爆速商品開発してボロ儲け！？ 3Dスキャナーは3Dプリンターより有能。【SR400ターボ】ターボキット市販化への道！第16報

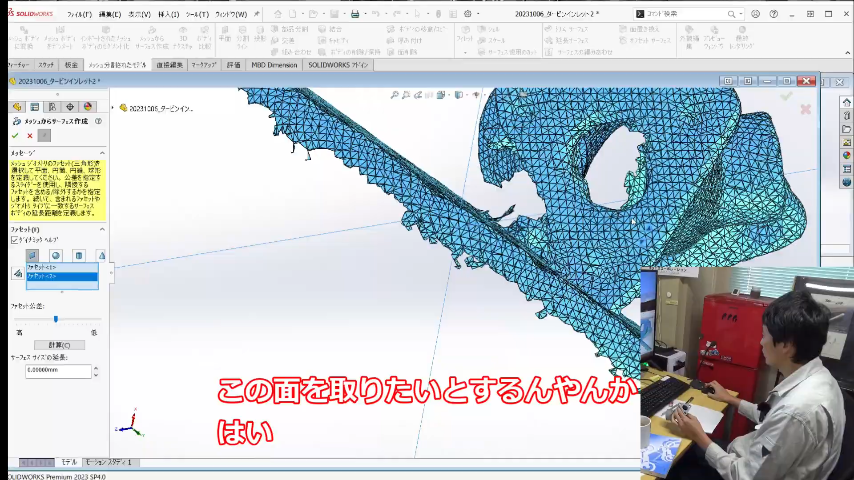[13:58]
この面を取りたいとするんじゃないかはいこの平面であるであろうこのとこのあんまりイリギュラーじゃなさそうなデータのこの三角を選んでいくんですよはい
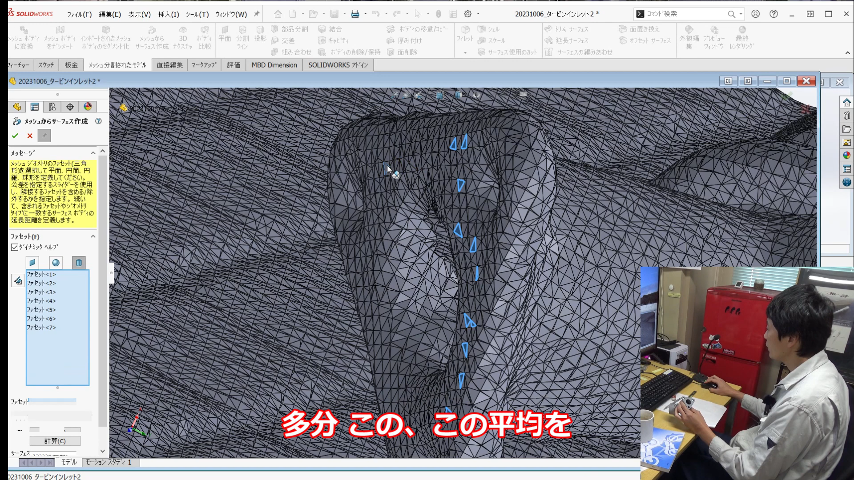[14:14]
たぶんこの平均を取ってくれるんですよはいこうちょっと遠いところの方が多分いいよねだから
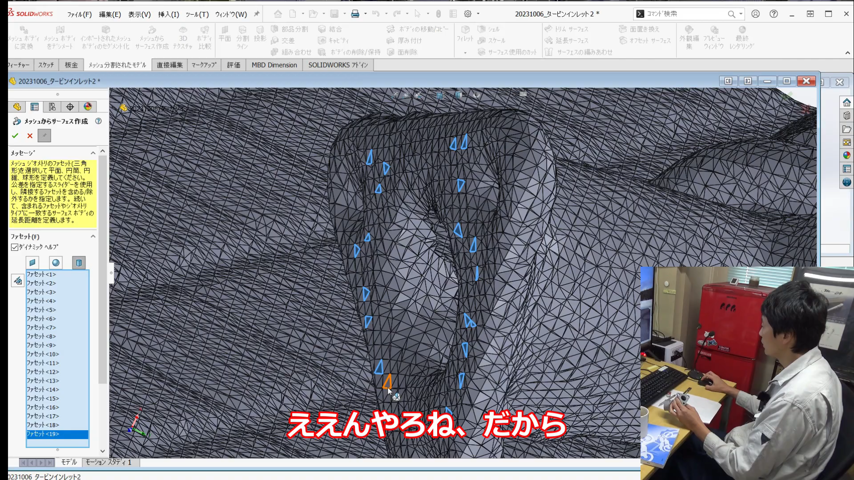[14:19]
で、まあこのぐらいまあ選んでで、
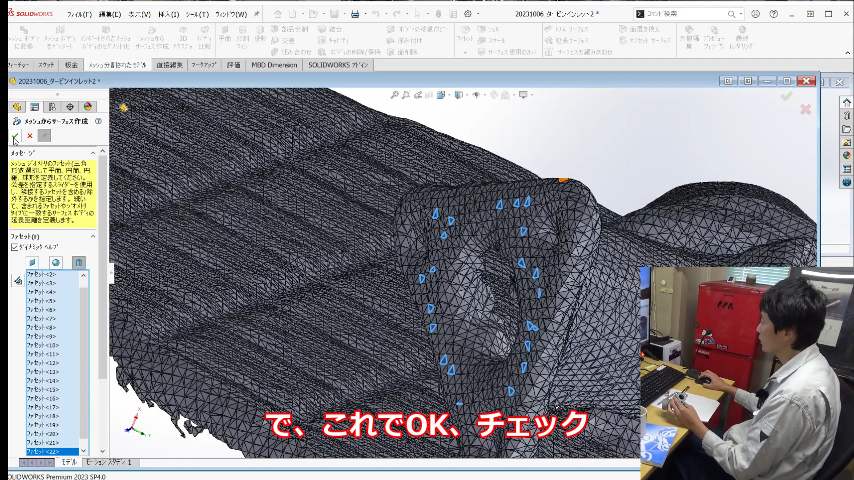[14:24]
これでチェックOKしたらはいあ、ここ選んでもないかなほら
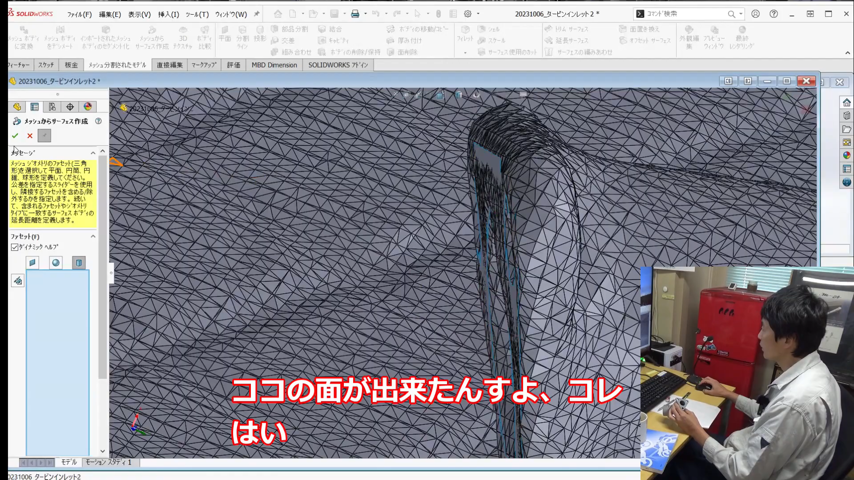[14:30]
ここの面ができたんですよこれはい消してみると分かるんですけどこれねはい
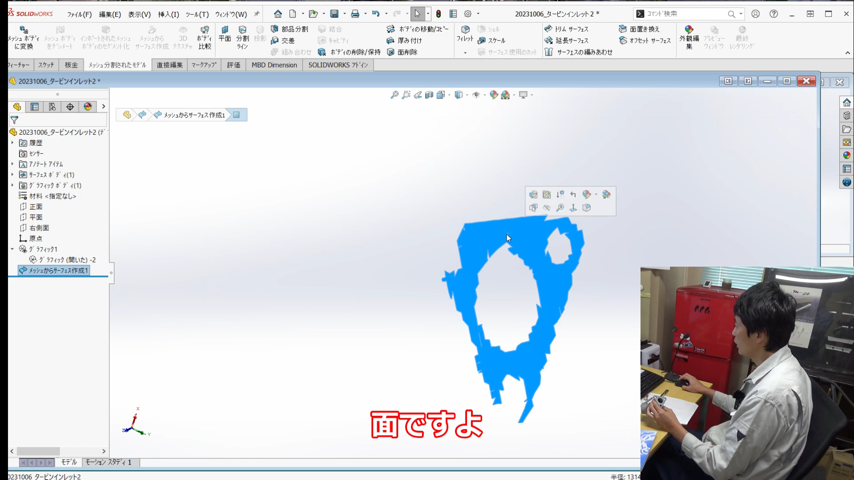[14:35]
さっきのこのイレギュラーのデータもありきりで
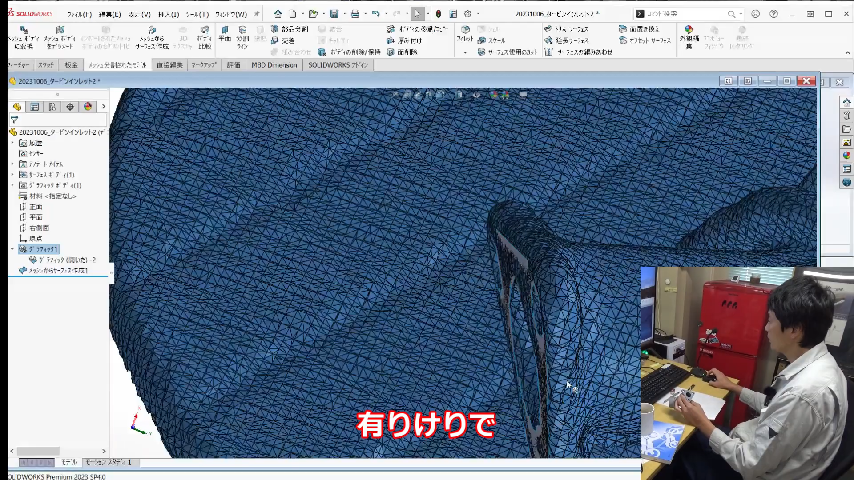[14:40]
完全に平坦ではないんやけどはいそんな精度では
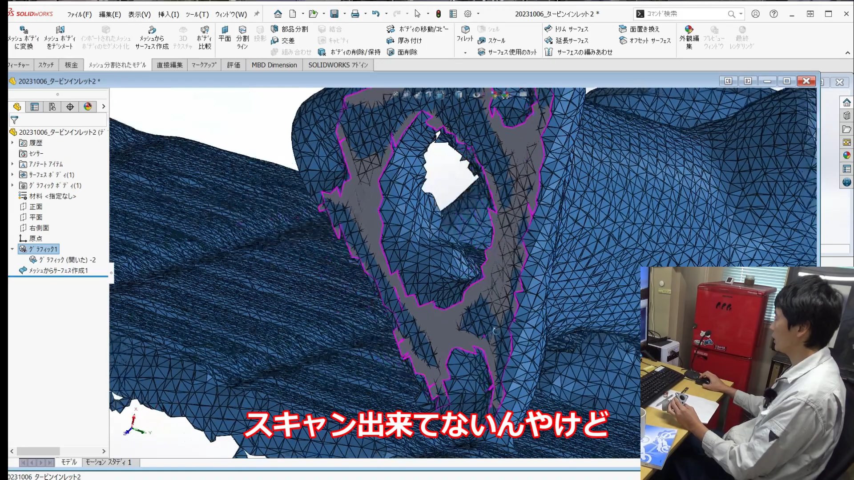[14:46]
スキャンできてるんだけどまあ大体これさっき選んだ三角の平均値であろうとこに平面作ってくれるんですよはいで、
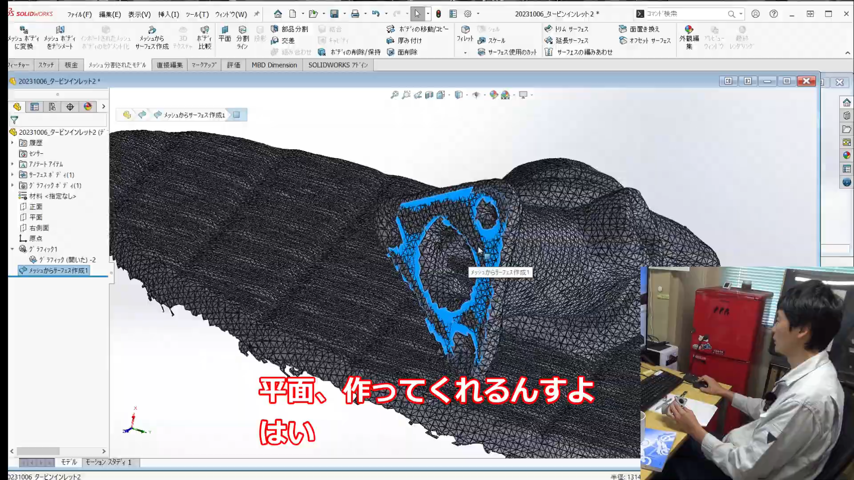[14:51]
次はこの円筒もこの知りたいとはいという
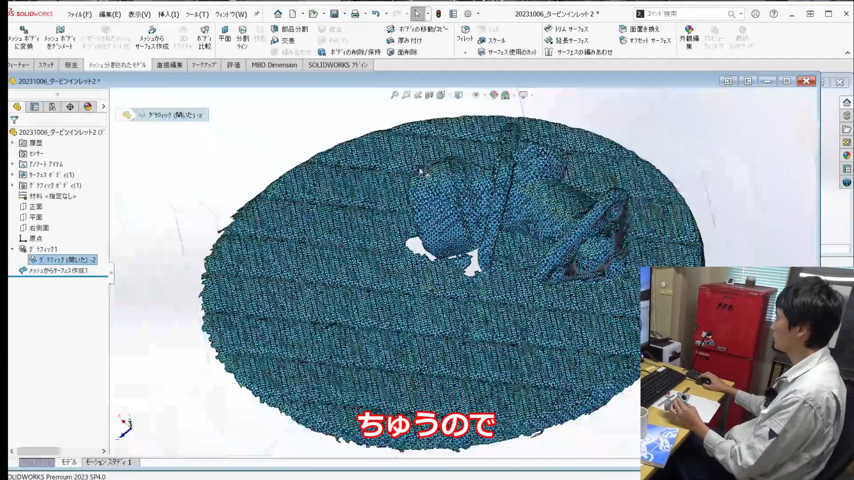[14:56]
のでこれもきれいにとれてるそうなやつを次はここ円筒があるんではい
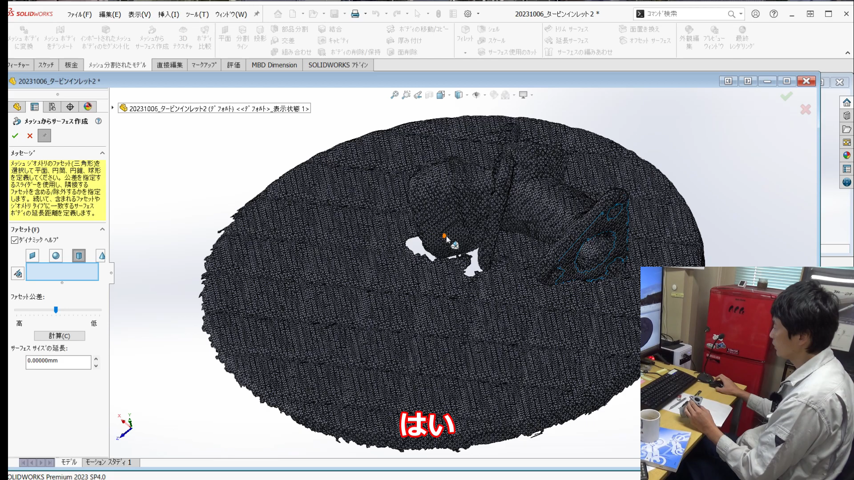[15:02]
円筒を選んでこの辺だけで選んだ方がいいかな
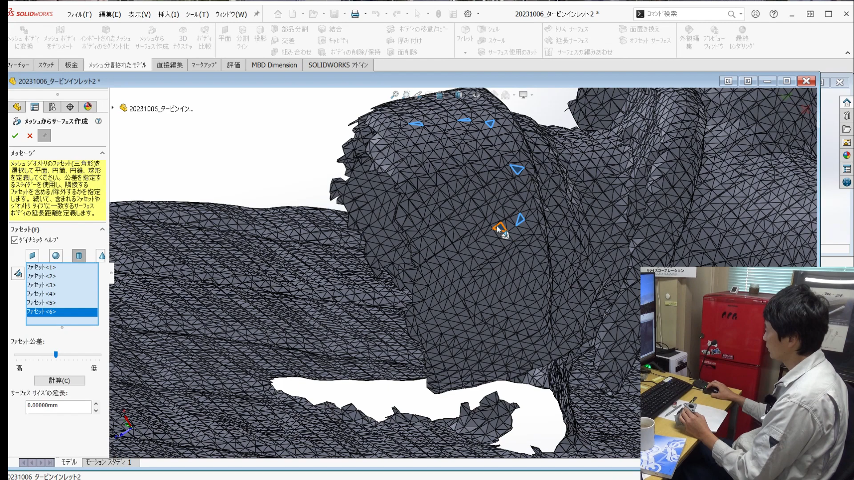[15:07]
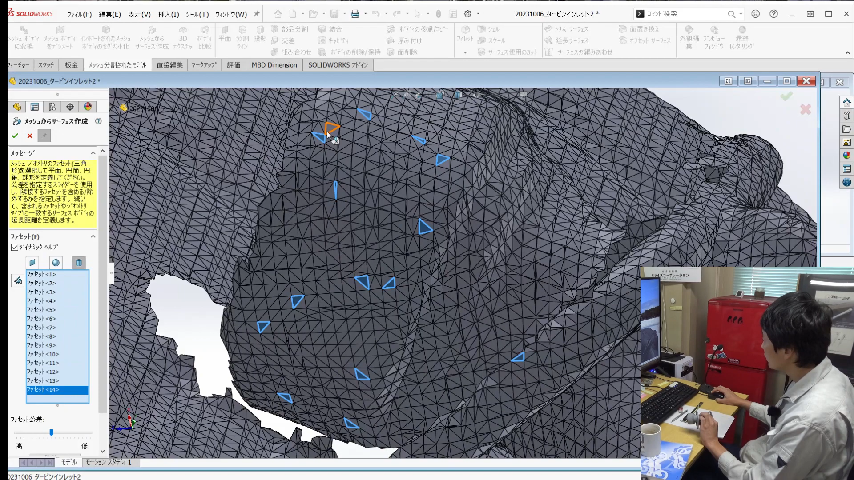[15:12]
これで行ってみよかいたいたいたこれでいいだ選んだ三角の平均値で円筒を作ってくれるんですよ
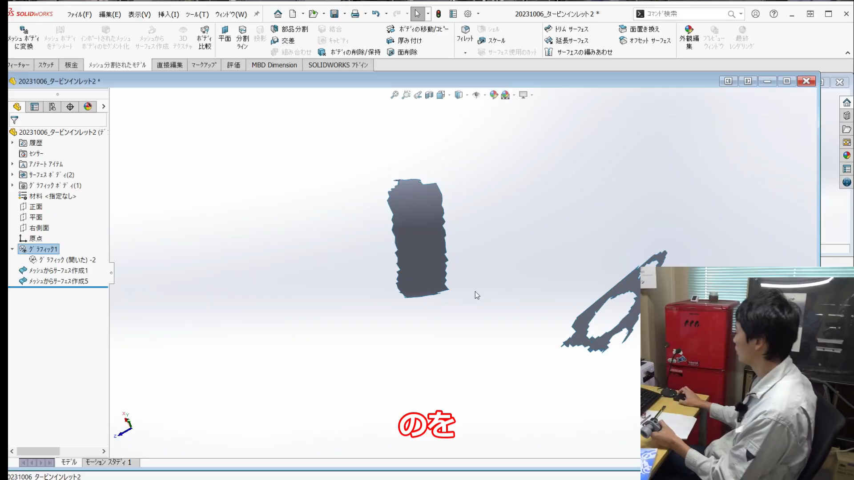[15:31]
ここで分かることができましたこいつを測ってみると
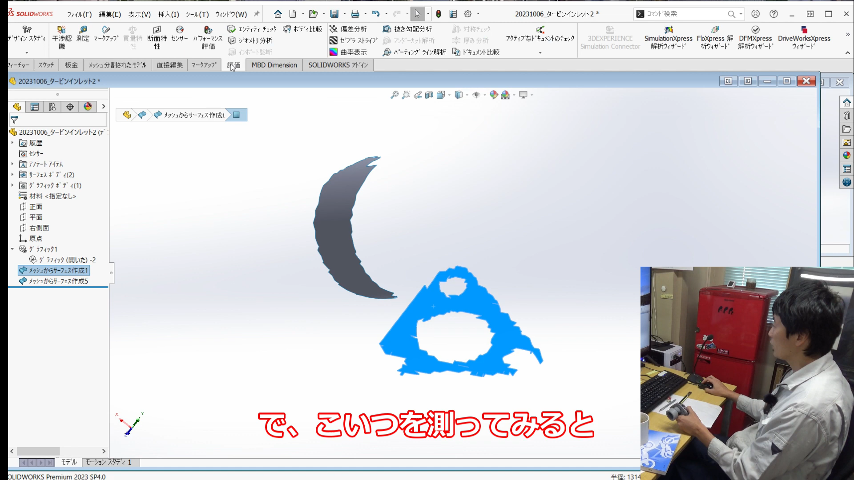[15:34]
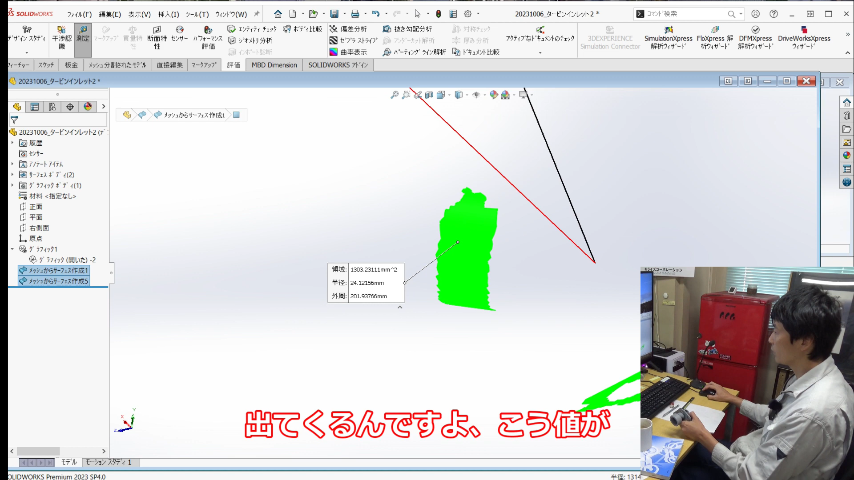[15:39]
何かこちらが出てくるんですよよく分からないけどな
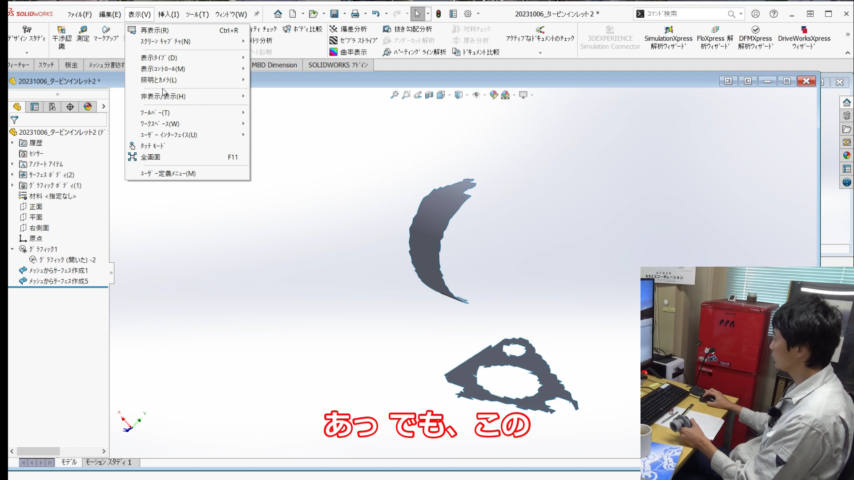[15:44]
中心軸を指してこいつと面の関